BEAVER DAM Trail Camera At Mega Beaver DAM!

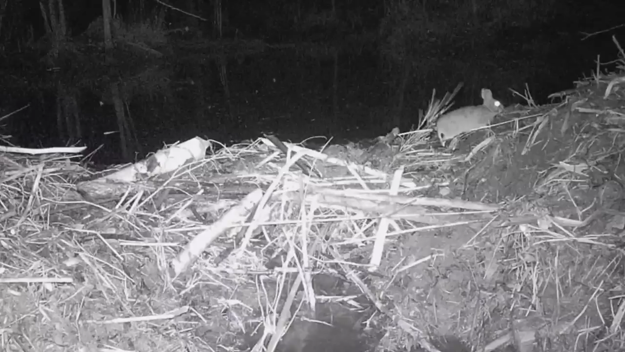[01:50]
Well I'll be a monkey's uncle you trying to tell me they built all of that in front of the trail camera And it didn't capture any of it
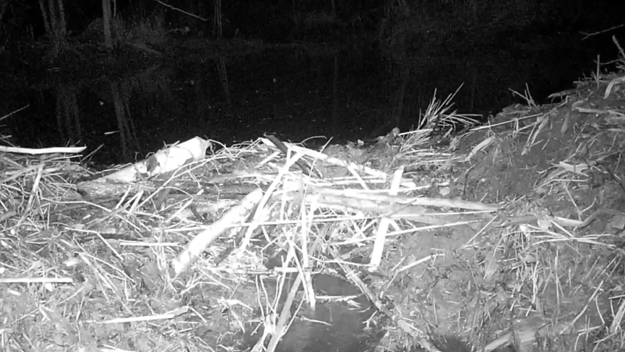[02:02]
And the old rabbit ran off like he was a part of the building and he didn't want to get He didn't want to get caught Lord have mercy Oh look at this Look at this beaver Oh you showing off your work ain't you Climbing over the dam I bet that joker was going downstream to start working on the dam down there My goodness you guys
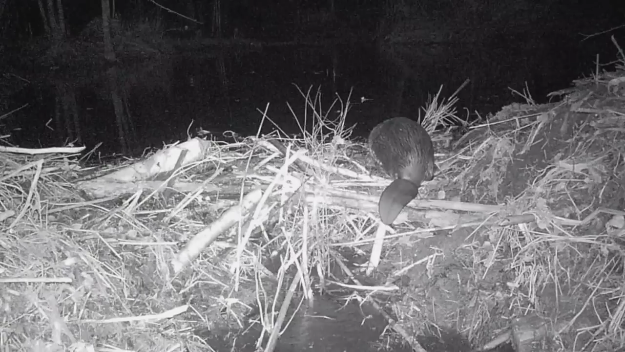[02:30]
Going back across huh John brown beavers worked in stealth mode on us over here too huh Coming back across the dam 영상 A Aha This exercise This ejerc nig
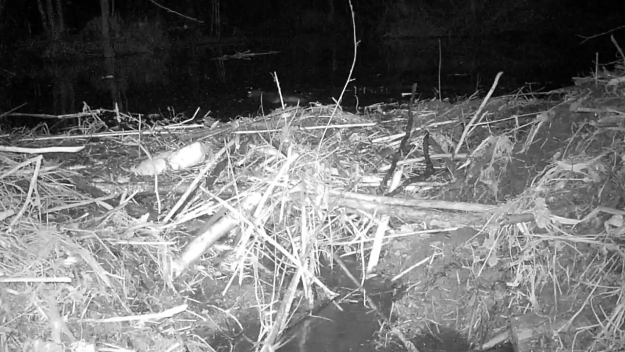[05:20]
I guess the only thing we're going to see is the beavers climbing back and forth across the dam, huh? Here you go.